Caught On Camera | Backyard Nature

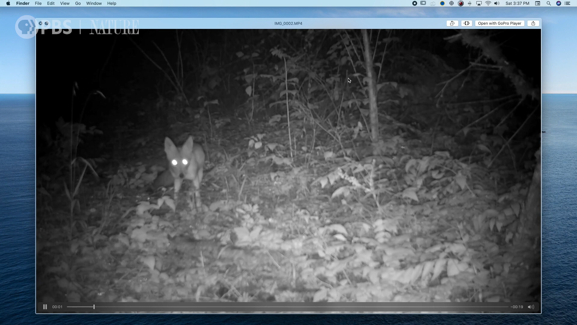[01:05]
Coyotes really are one of my favorite animals.
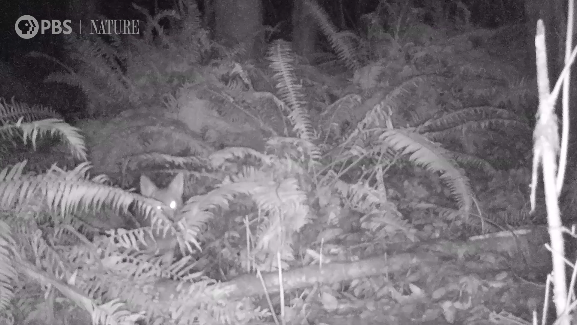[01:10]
They're the most successful large predator in North America and despite a brutal campaign of extermination, not only have they survived, they've thrived and expanded their range across the United States.